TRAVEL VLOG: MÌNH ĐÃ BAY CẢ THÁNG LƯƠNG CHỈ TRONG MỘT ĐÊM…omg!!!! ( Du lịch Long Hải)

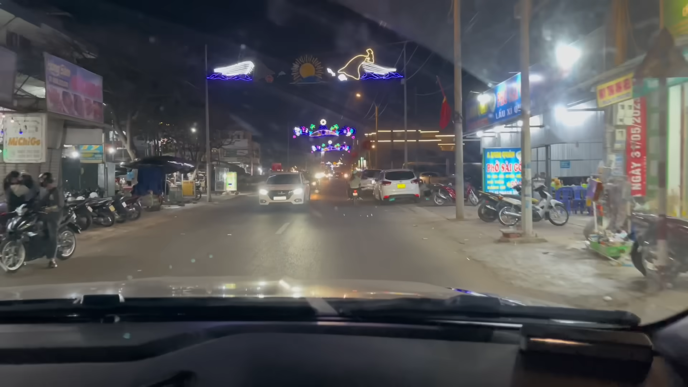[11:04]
Và nghe ổng chém gió thì khu vực này rất là nổi tiếng
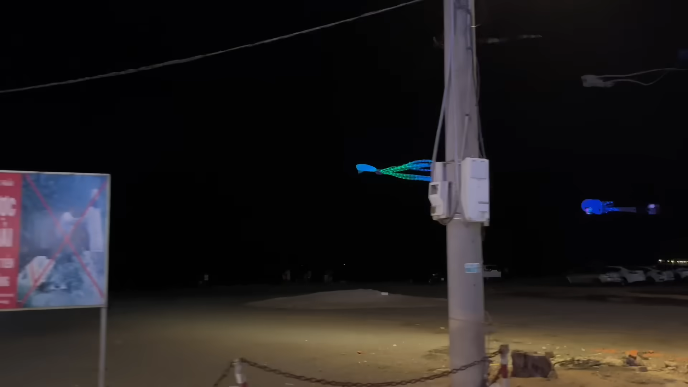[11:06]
Nó được mệnh danh là con đường ẩm thực Dành cho khách du lịch
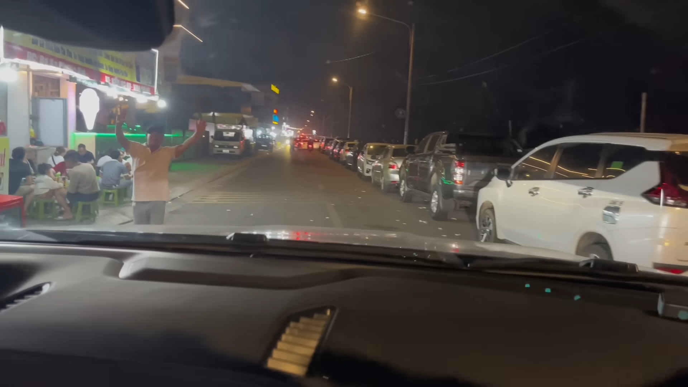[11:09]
Và khi mà tận mắt chứng kiến thì nó còn hơn mình tưởng tượng nữa Trời ơi xe hôi xếp hàng dài thòn Từ
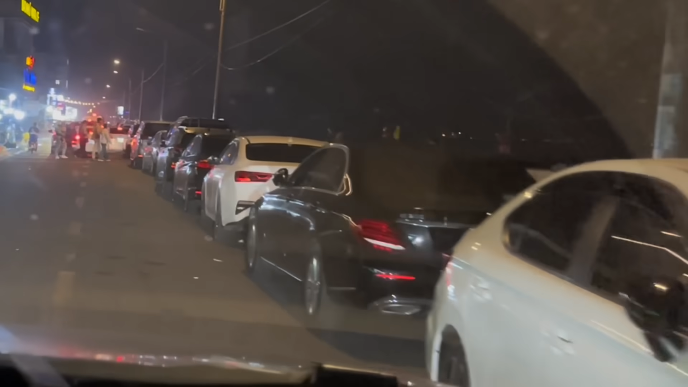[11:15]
đầu đường cho tới cuối đường
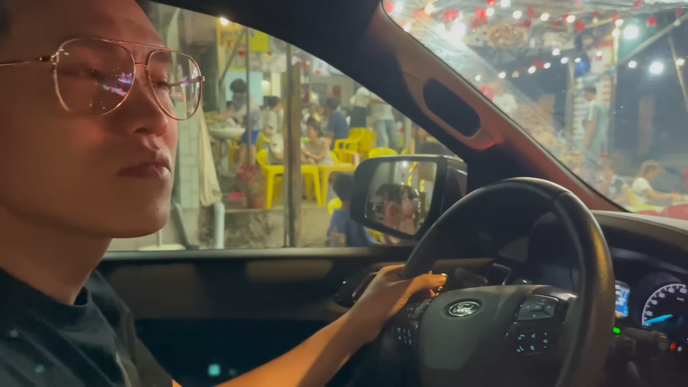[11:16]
Và những cái quán bất kể là quán lớn hay quán nhỏ
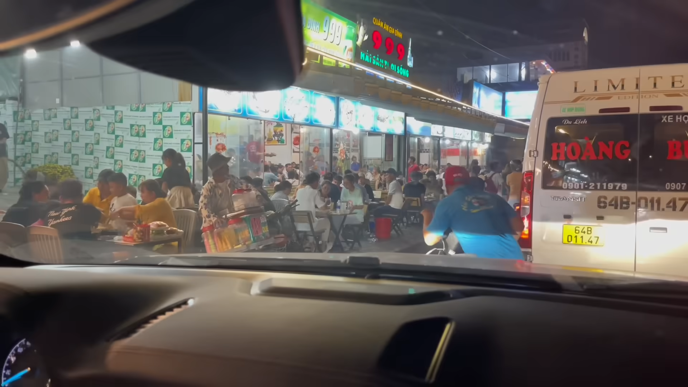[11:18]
Đều rất là đông
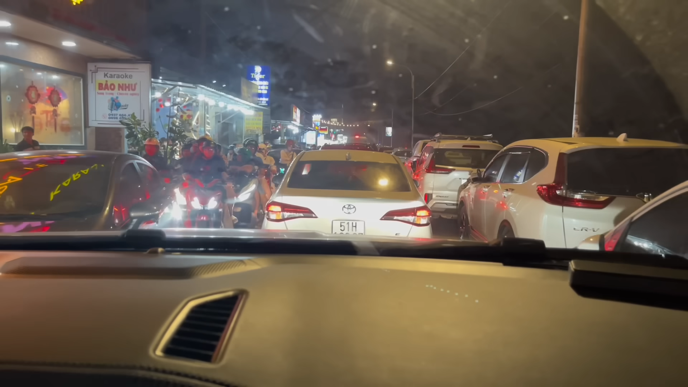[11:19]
giống như có bao nhiêu khách du lịch Là người ta đổ dồn về đây người ta ăn gì á Giọng mình giỏi quá Nhưng tụi mình đang gặp một cái vấn đề Đó là đi vòng vòng nãy giờ mà không tìm được chỗ đậu xe Trong khi hai đứa nhỏ nó đang rất là đói